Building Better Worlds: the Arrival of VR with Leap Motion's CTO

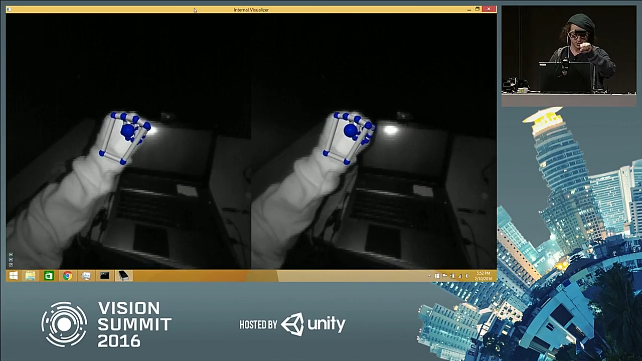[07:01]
Or if I do something like this and the thumb goes behind my hand, we still report that out. Because in this case, you know, it's not just important for visuals.
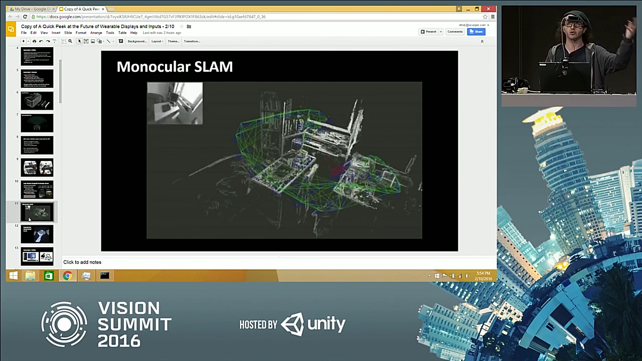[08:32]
So this is a ‑‑ give it a second. So I had an image of my hand, right? Maybe I want to show ‑‑ it looks like an image of my hand in virtual reality, but I want it from the perspective of my eyeballs. So what we do is something like this. Give it a second. It's a gif. It's a gif.